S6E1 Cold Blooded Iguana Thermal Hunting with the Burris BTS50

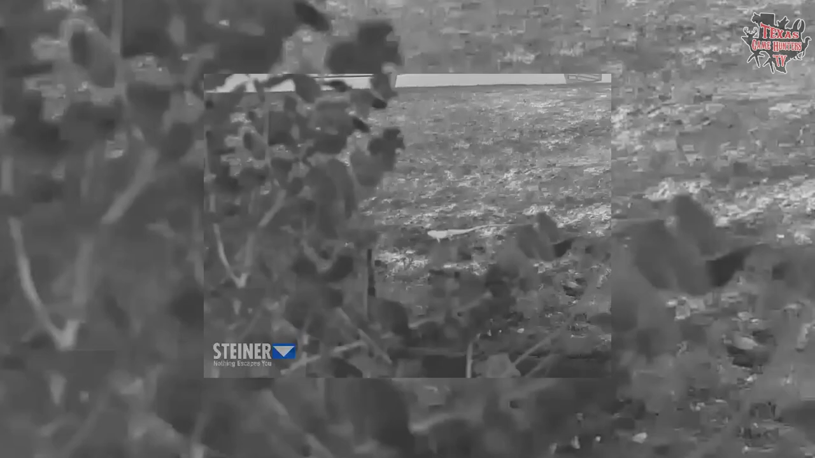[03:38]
Just standing out completely. That is so sick. I see him. He's white.
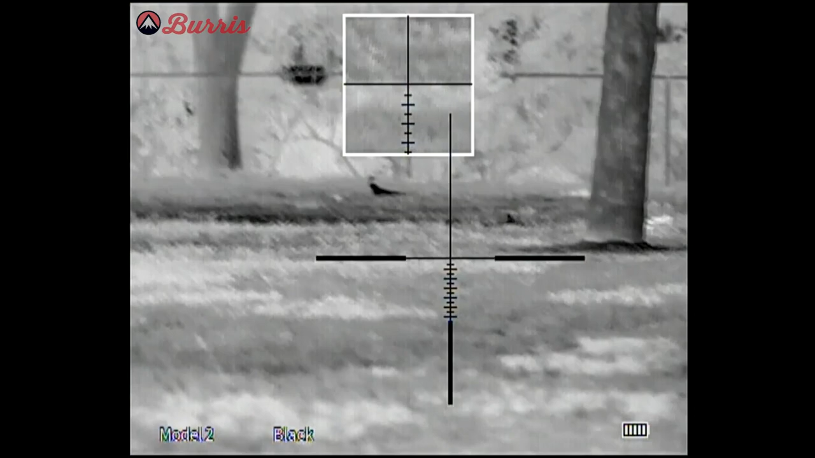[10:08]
Yeah. That's cool, the one on the left, the one all the way by the fence, and then the one that I just shot. I'll shoot at him again. Don't go behind that tree. Okay, I'll wait for you tomorrow. Oh, now he's behind him. Can you stop behind the tree?
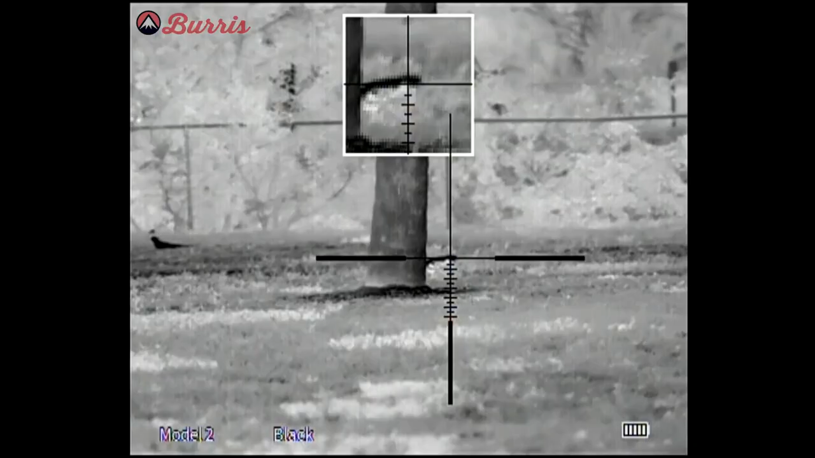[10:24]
On the wall. Okay, I think you felt that one, dude.
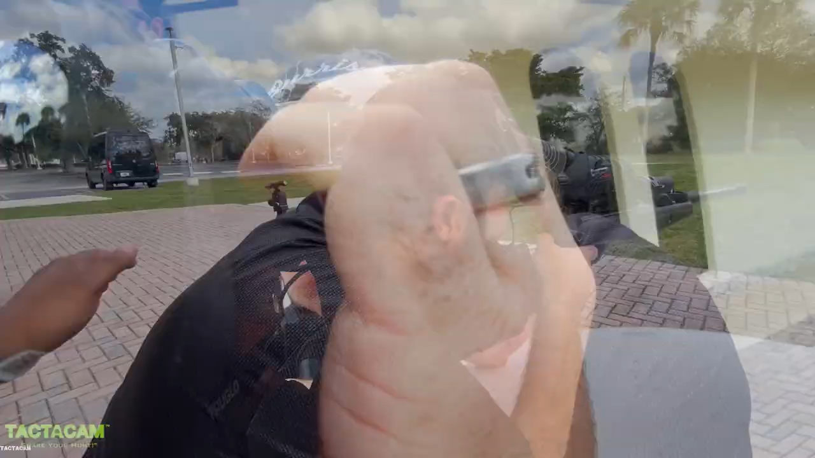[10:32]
Yeah, that was a good one. He's done.
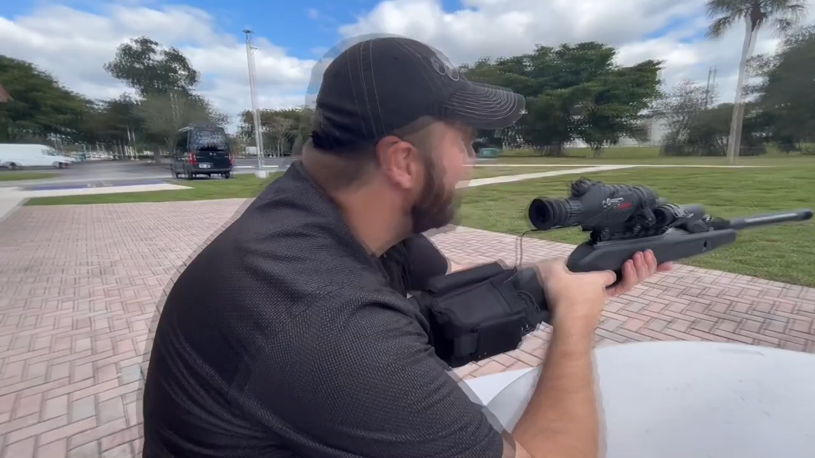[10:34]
He folded up on that one. So it's an interesting observation that Joseph just made. He's saying that in the thermal, he can see everything white.
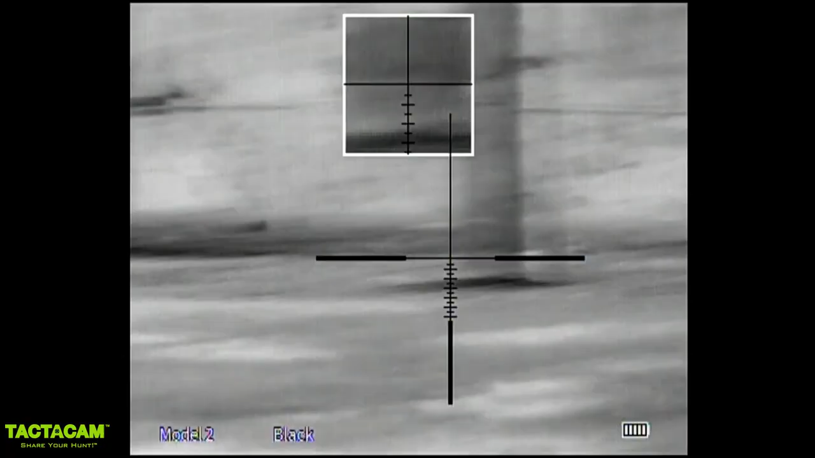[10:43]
You know what I'm saying? He can see it all. Now, what I'm looking at, I have to try to distinguish green from green and different.
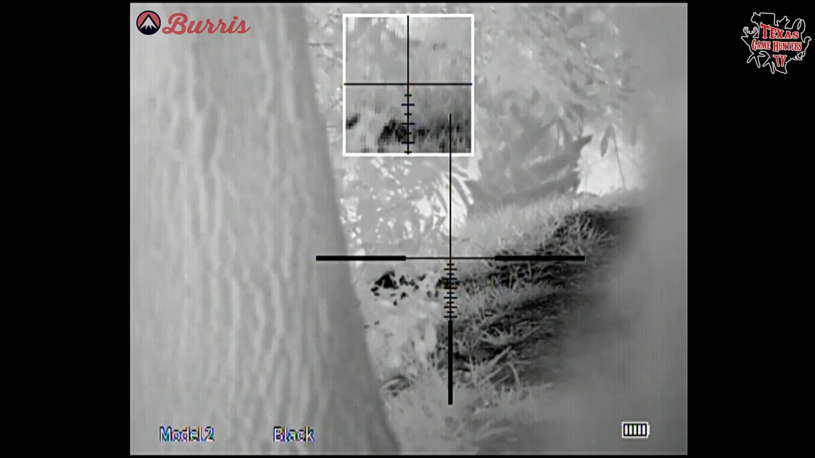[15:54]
Headshot there. Sniped him! You got him on that one.
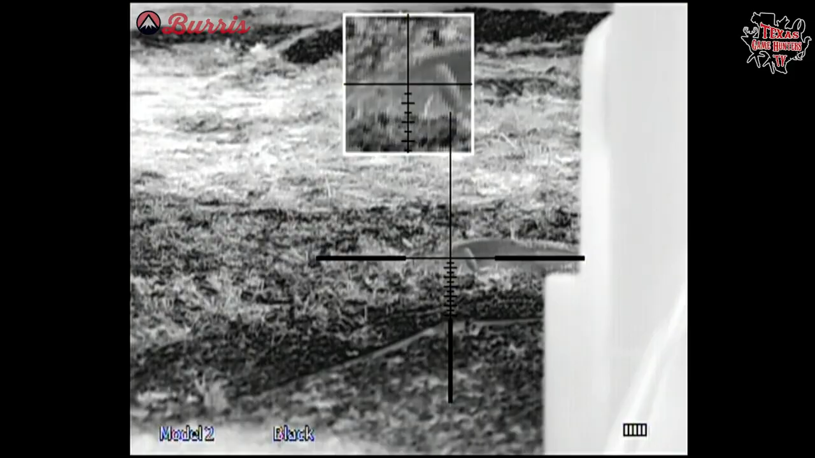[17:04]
You got another one? Oh. Okay.
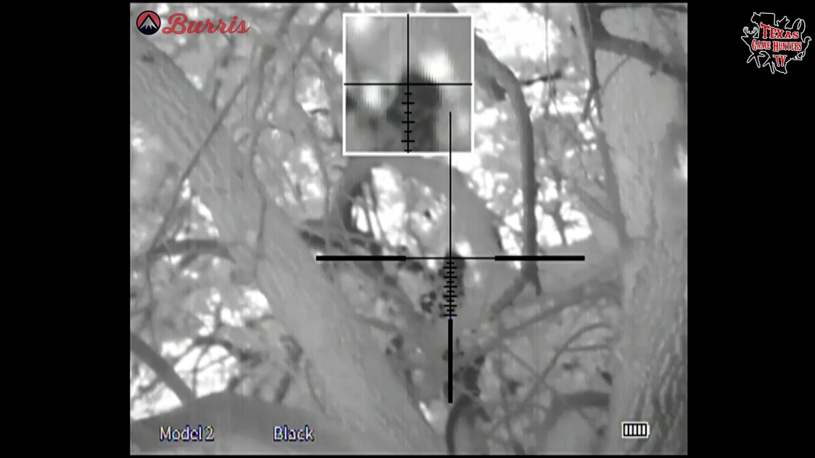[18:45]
Oh, you got him. I got him. Watch out, Travis. You got him. He's leaning.